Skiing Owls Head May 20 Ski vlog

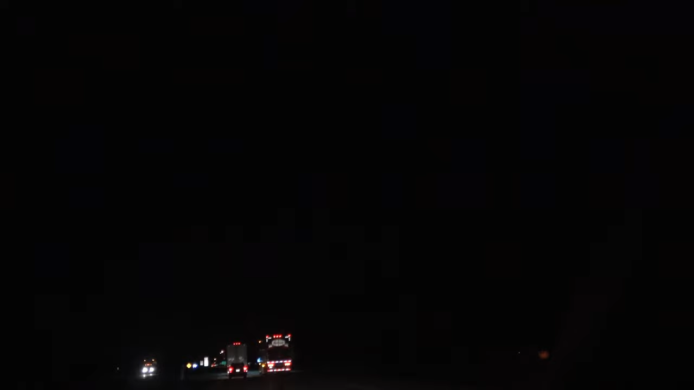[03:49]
Right up here on your right. Quebecois!
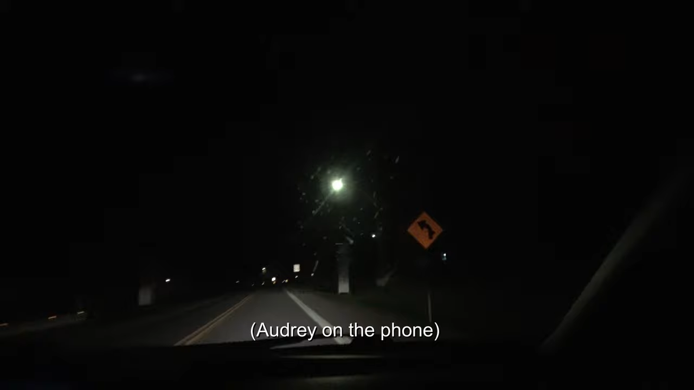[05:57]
There you go. Bolton. Beautiful Bolton. Bolton. Bolton, Ontario stinks. Bolton, Ontario. Oh. Dirty Bolton. You can see it up there on the left of that road. Owl's head, you see? It's not on... Owl's head. That Christmas tree there? No, you see right here on the left. Left here? Right here, yeah. You see? No, keep going.